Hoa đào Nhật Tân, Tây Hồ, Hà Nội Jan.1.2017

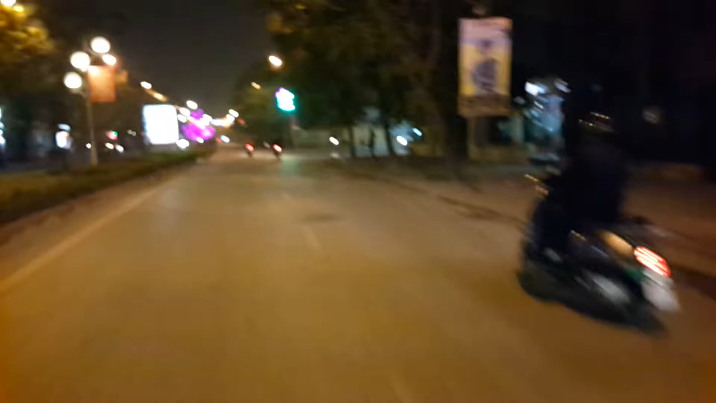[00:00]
Đây, đang vô phố này là phố Hà Nội, nổi tiếng nghề trọng đạo